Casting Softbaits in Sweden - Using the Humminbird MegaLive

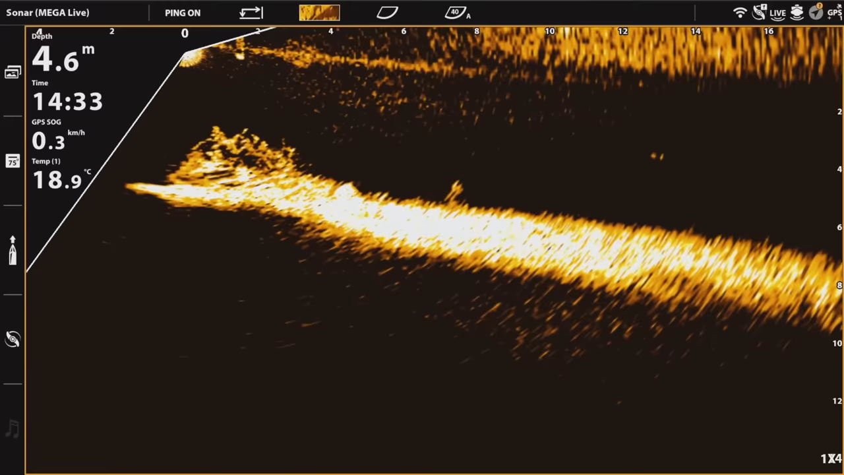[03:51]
On screen: depth 4.6 m, water 18.9°C, speed 0.3 km/h
It didn't take long for us to spot the next pike, but we also got treated with a nice rainstorm to cool down a bit.
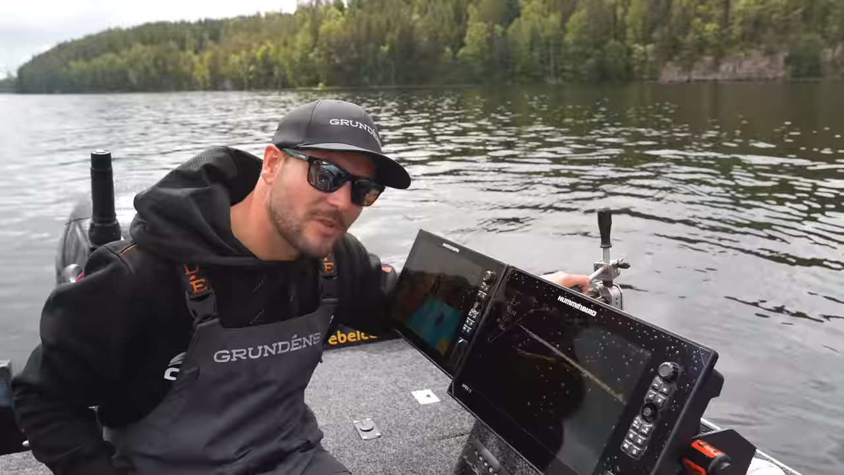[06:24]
What I'm doing now is I'm driving the boat using my old tracks. We're just scouting, and I'm scouting using my MegaLive, and I'm just twisting and turning it on forward mode, just scanning around. And once we see a good signal, well, we each take turns, and then you try to cast in the beam. So I have it on 18 meters up ahead, yeah, and if the fish is at like 10, and we try to cast like 14 or 16, something like that.
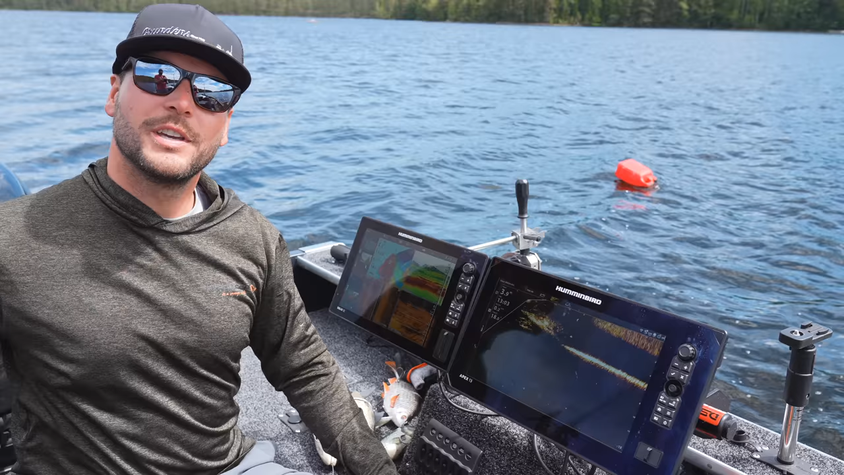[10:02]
There it is. You see that? It's really, really close. It is really, really close.